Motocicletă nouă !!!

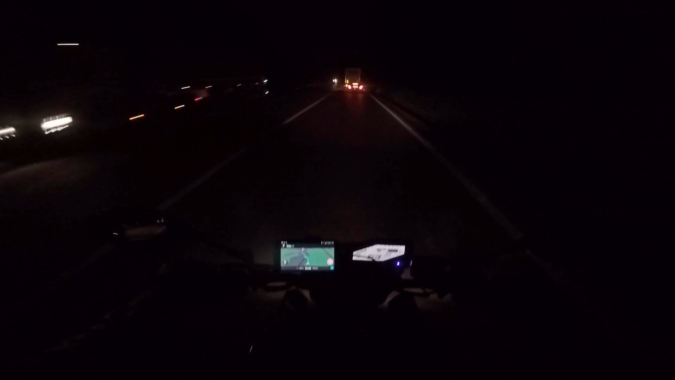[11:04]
autostrada Pitești-București, ceea ce înseamnă că avem și mai puțin până la Pitești și am scăpat de toate curbele astea. Cum, Praxis, nu-ți plac curbele? Băi, nu-mi plac noaptea când nu văd unde e curba, când nu văd unde sunt gropile, când nu văd unde e nisip și când nu cunosc drumul. Nu, nu-mi plac. Praxis, Praxis! Da.